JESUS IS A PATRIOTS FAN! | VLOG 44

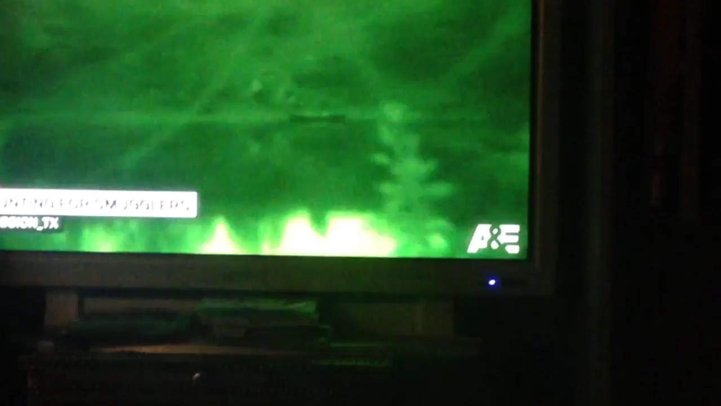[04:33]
Guys I'm watching live PD right now And Donald Trump would be so proud They're right on the border And they're hunting for smugglers